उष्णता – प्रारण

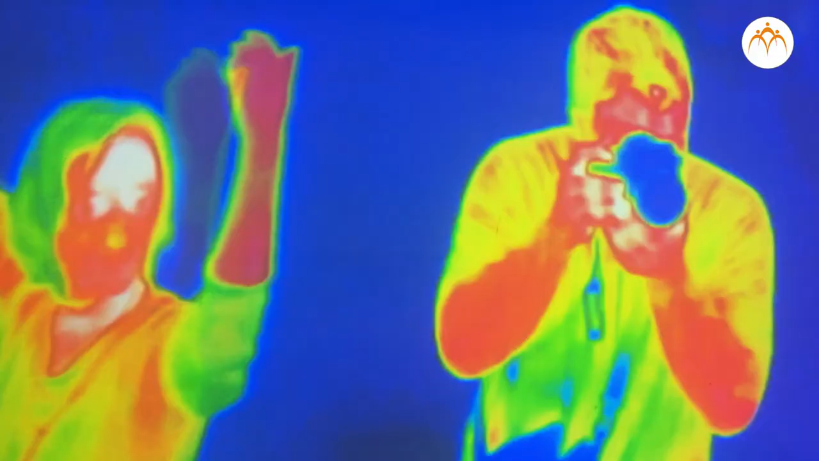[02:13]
આવરક્ત પ્રારણ સર્વ વસ્તુન મદુન બાહેર પડો તસલેને જા વસ્તુન છે